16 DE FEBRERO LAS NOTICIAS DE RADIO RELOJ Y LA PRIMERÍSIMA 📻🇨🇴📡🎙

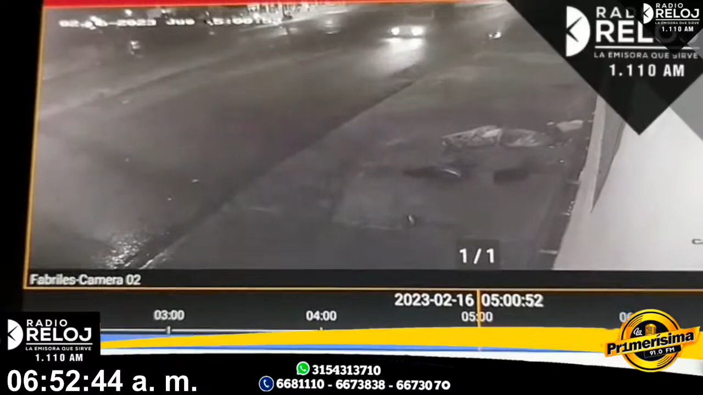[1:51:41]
Luis Eduardo, según lo que conocimos y lo que se observa en las imágenes de esta, pues de este video que damos a conocer a través de nuestra transmisión de Facebook Live a esta hora de la mañana, indican que pues el habitante de calle había quedado en medio de las llantas, del espacio que hay entre las llantas,
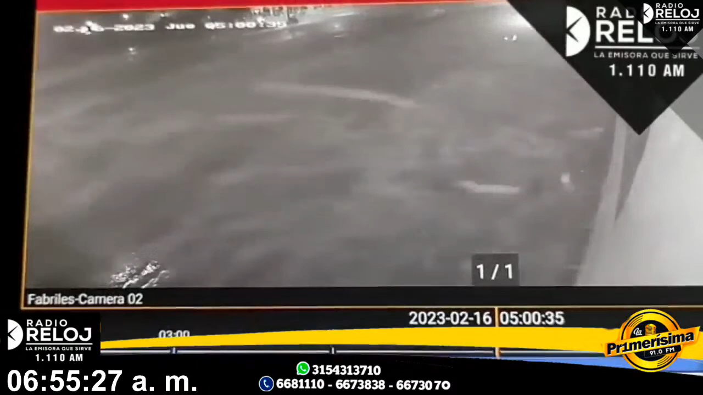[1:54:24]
Después ya se levanta groggy, se arrodilla, se acomoda el pantalón. Y impresionante. Lo alcanza a golpear con la llanta trasera. Bueno, hay que averiguar sobre este hombre. ¿Fue llevado a algún hospital, Mario? Luis Eduardo, según lo que se conoce, esa persona en condición de habitante de calle, quien se levanta y se va caminando, cojeando en ese momento, se busca determinar si esta era la persona lesionada que fue atendida por pues unos por una ambulancia particular en esta situación registrada en la madrugada del día de hoy.